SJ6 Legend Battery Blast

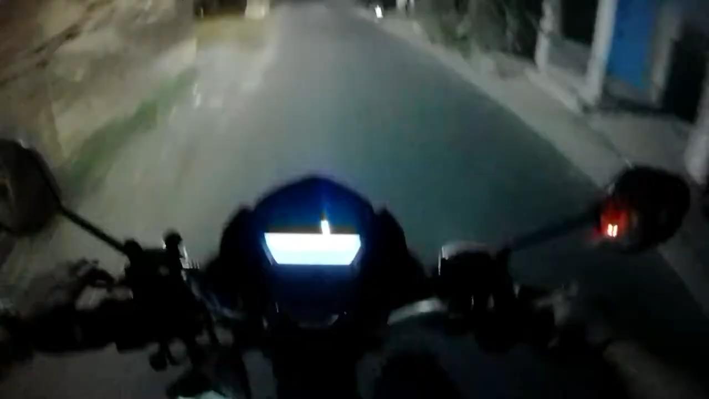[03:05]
দূর, কাজ সেরে বাড়ি ফিরতে ফিরতে সন্ধ্যে হয়ে গেছে, এখন 7:30 বাজে। যে জায়গায় গিয়েছিলাম সে জায়গায় ওরে বাপ রে বাপ, ইন্টারনেটই নেই, কাজ করতে পারছিলাম না।
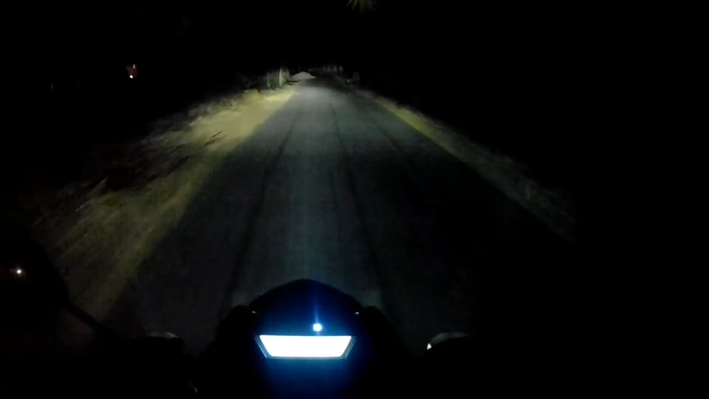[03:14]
একটু অন্ধকারে ভালোই তো ফুটেজ দিচ্ছে দেখতে পাচ্ছি।
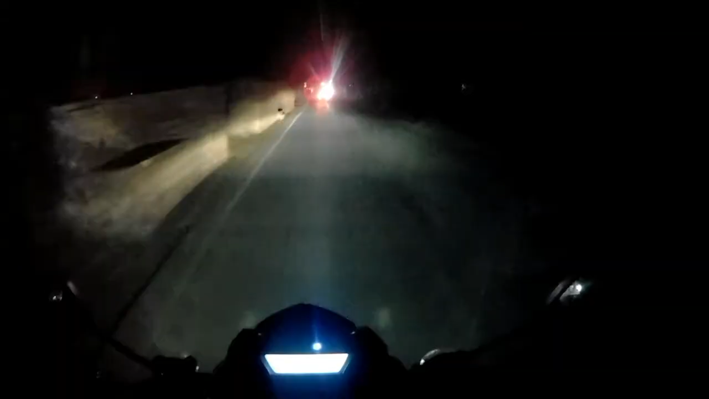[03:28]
সন্ধে হওয়ার পরেই ওয়েদারে বেশ একটা ঠান্ডা ঠান্ডা আমেজ আছে, আর বাইক চালাতে বেশ খুব সুন্দর লাগছে। আহা,
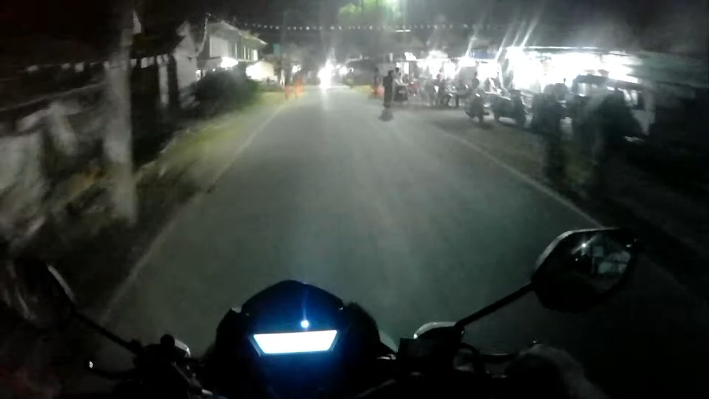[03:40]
তো রাবড়ি গ্রাম ঢুকে গেছি, যেমন বলেছিলাম রাবড়ি নেবো, একটা দোকানে দাঁড়াই, এখান থেকে রাবড়ি নেবো। কোন দোকানটা এই দোকানটা